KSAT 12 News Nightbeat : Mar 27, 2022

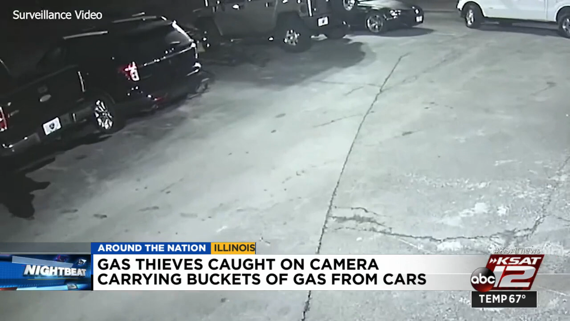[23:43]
You can see the gas leaking from this truck after the man took off, buckets in hand. The owner of that store saying he filed a police report, but has had no luck in finding or stopping the person.